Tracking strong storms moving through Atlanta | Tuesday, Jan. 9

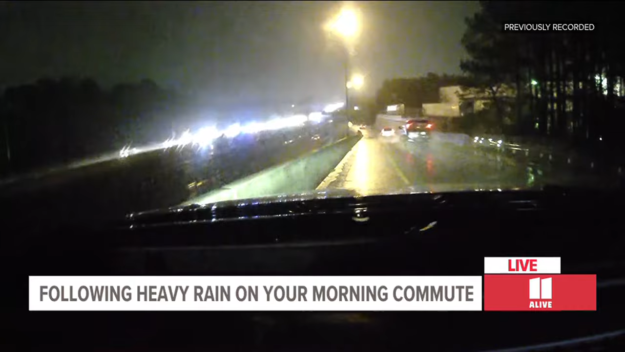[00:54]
Traffic is making it by in the emergency lane traffic, making it by on the shoulder. So it is just trickling by. The backup goes on way back beyond Sugarloaf Parkway. So that's the situation if you're leaving the Lawrenceville area trying to head into town using 316. We're near Boggs Road. So just be aware that you might want to plan an alternate route. Maybe use Sugarloaf Parkway to get to I-85 and travel in that way. We have seen ponding out on the roadways in several spots.